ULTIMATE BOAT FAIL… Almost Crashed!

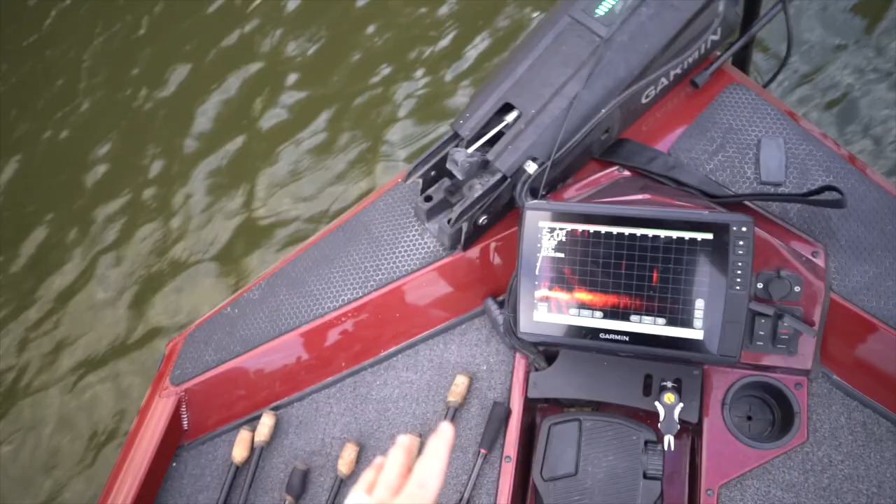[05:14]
So, something is really acting up with the trolling motor. I'm literally, I'm pressing the gas right now, and it's not doing anything.
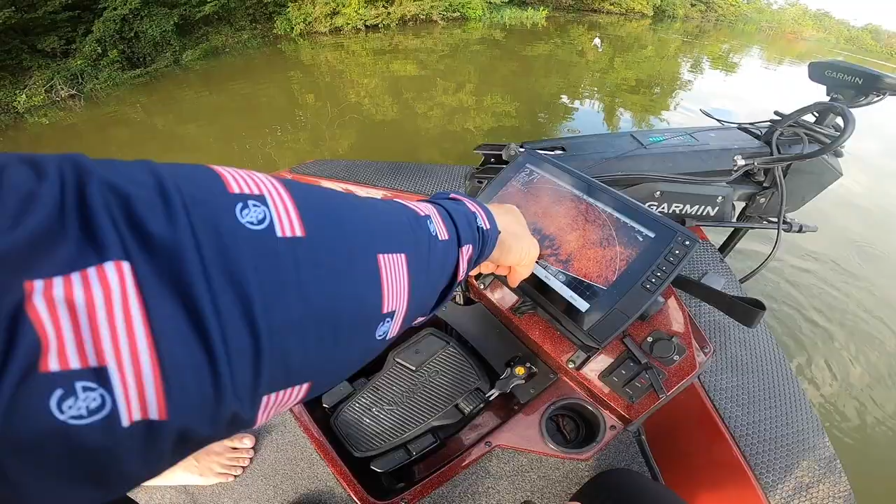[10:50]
Maybe a carp, maybe a bass, but the shape didn't look like a gar. So look, right in front of us. Right in front of us. That thing's huge. That's huge. It could be a gar, but dude, I'm telling you, normally they look like a pencil. Normally they do look a little different, so that's a big gar if it is.
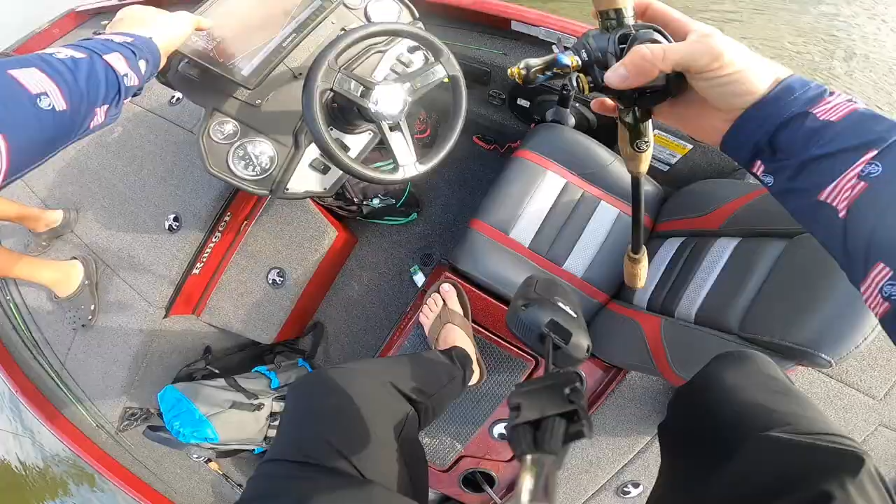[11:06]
So I'm able to see what those guys are seeing up front. I've just got it on the same deal.
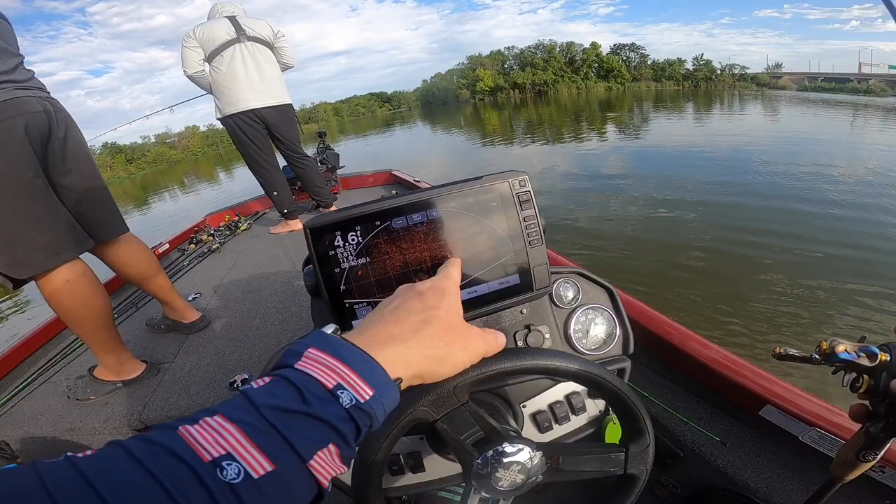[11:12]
See, there's a fish right in front of us, right in front of where the trolling motor's looking. He's about to pass through about five feet in front. Yep, I just changed the sensitivity a little bit so I could see a little bit better, but yeah, I'm looking at the same thing y'all are seeing. There's like no depth to this place.